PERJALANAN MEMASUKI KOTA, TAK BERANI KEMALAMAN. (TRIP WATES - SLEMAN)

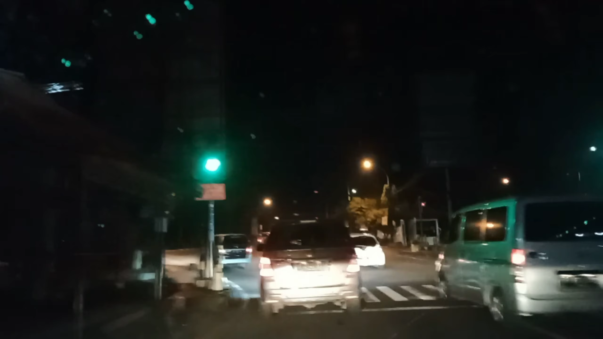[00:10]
Assalamualaikum teman-teman Menyambung perjalanan saya ya menuju ke Jogja Setelah sampai di Wates saya berhenti agak lama ya Di tempat saudara untuk istirahat sambil silaturahmi Malamnya sehabis sholat isya kita berangkat ke Jogja kembali Melewati
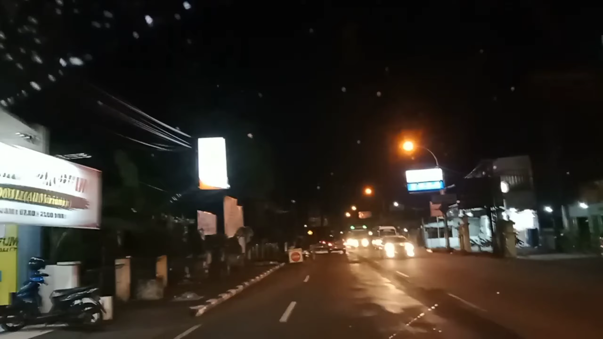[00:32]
kota Wates ya tadi di Tuku Nyagang Serang Nah gak jauh dari situ ada perbaikan atau apa ya Di trotuar-trotuar ini yang banyak digali-gali gitu ya Seperti ini ya Itu entah bikin selokannya paritnya atau ada penggalian Untuk pipa ya saya gak tahu
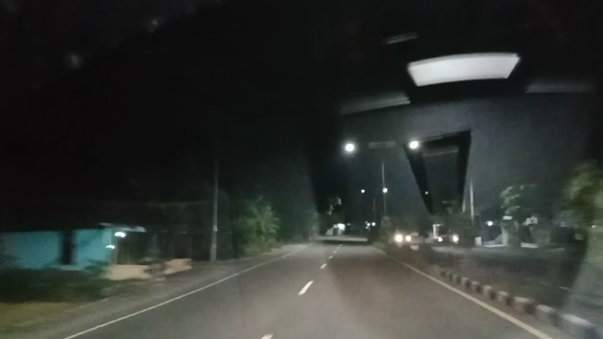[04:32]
Ini juga termasuk daerah yang rawan Nah kita Sampai di Perkuatan
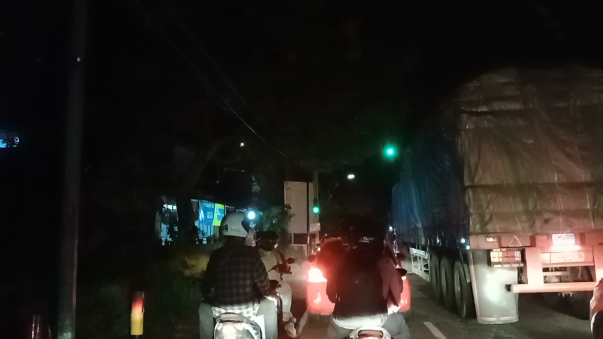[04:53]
Pertigaan kokap Nah kalau Kita arah kiri itu ke Sentolo Pertigaan Sentolo Ketolo ke kiri ini ke arah Sentolo
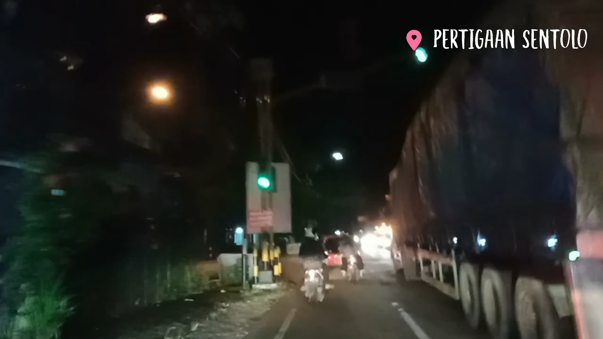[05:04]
Sementara di sebelah kanan kita adalah Teronton besar ya Dengan memuatan yang super berat Kita ambil sebelah kirinya saja ya Di jalur sepeda motor Untuk bisa mendahului Karena kalau di belakang terbesar itu Kadang kita ragu-ragu ya Kita bisa melihat ke depan Tau-tau jalannya belok kan gak tahu Juga pada saat Kita menemui tanjakan Mungkin kita gak siap punya manjak
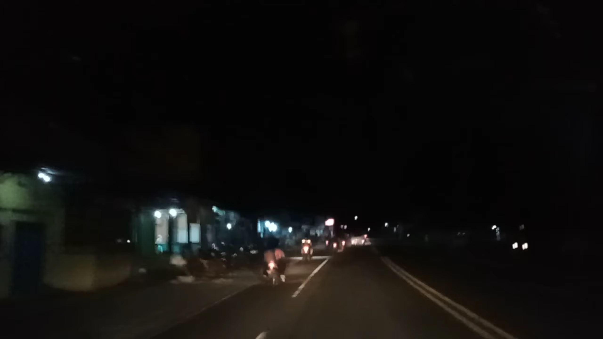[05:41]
Makanya pelan-pelan kita Dahului Tanpa mengganggu Jalannya Tret Trotong tersebut
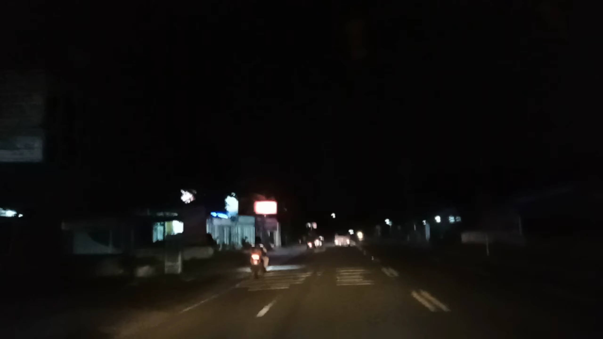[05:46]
Perjalanan saya ini Nantinya akan berakhir di Sleman ya Di Jalan Magelang Sudah hampir Perbatasan dengan Profesi Jawa Tengah Khususnya Kabupaten Magelang
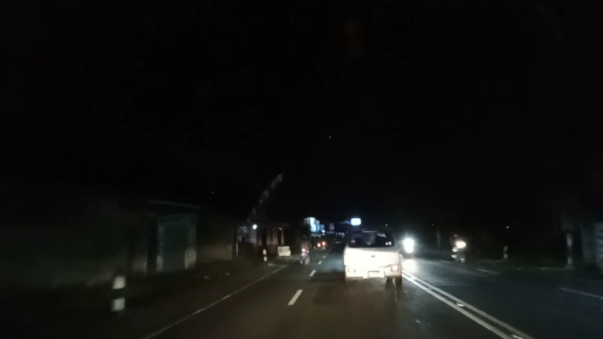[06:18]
Nah sebelah kiri itu Sepertinya memang ada Perbaikan parit ya Teman-teman ya Mungkin akan diganti dengan Yudix atau
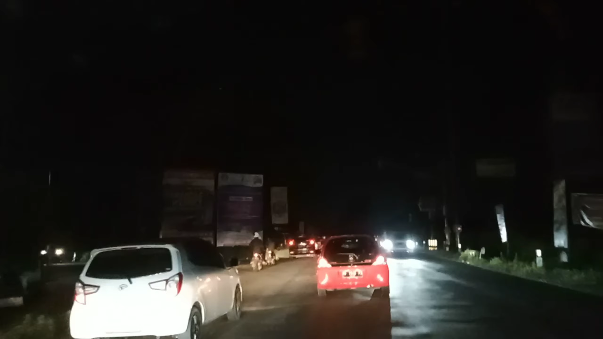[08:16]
Ini tadi Yang ke kiri itu Adalah Kelangon ya Arah Tempel Sleman Bisa lewat situ Cuma karena malam Dan itu kan lewat Bulak atau gerumbul gitu ya Di tengah-tengah sawah Yang gelap gitu Dan saya membawa keluarga Dengan anak-anak Yang masih kecil Ya khawatir juga kan Sebagai Kepala keluarga ya Keselamatan keluarga itu Menjadi utama
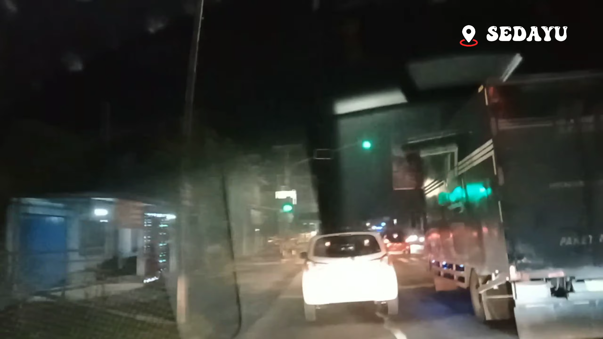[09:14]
Ini adalah Sedayu Kita sudah mau sampai Ke gamping ya Teman-teman ya Kita jalannya agak santai Di sini Karena Kepala tanah lintas Mulai meningkat ya
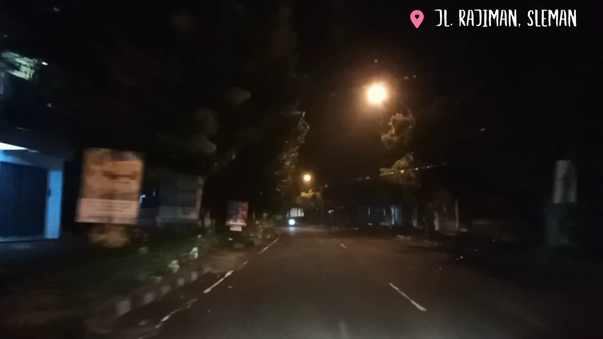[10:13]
Nah ini Kita sudah Langsung Masuk di Area Kabupaten Sleman ya Teman-teman ya Ini namanya Jalan Rajiman Yang terletak Di bagian Barat Dari Komplek Pembeda Sleman Ini kalau Nama daerahnya Namanya Panguan ya Ini dulu Waktu saya Kecil Saya suka Sepedaan Di situ Dulunya Ini adalah Jalur Rel Kereta Api Kuno
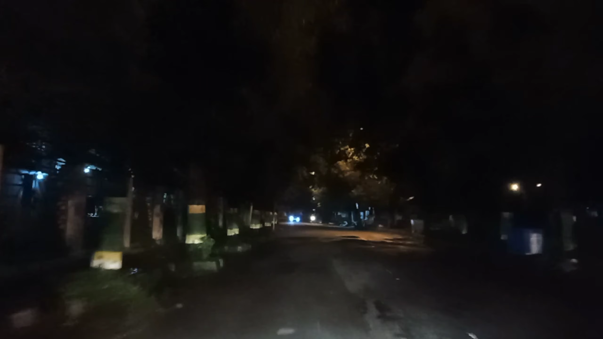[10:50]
Ini Kemudian Di Panguan Itu Masih Ada Jembatan Kereta Apinya Dilestarikan Sebagai
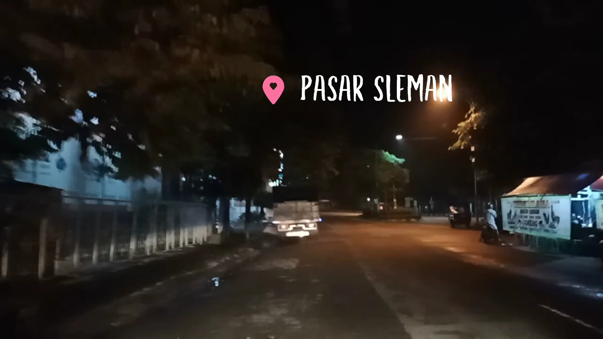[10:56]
Apa ya Cagar Budaya Gitu ya Nah Rel itu ada Di sebelah kanan Jalan ini Sebenarnya Di sebelah kanan Itu juga Masih Disisakan Sebuah Tiang Tiang Telepon ya Untuk Telepon Untuk Komunikasi Perkereta Apian Masih ada Di situ Di sebelah kanan Ada Polres Sleman Dan kita Menuju ke Utara Terus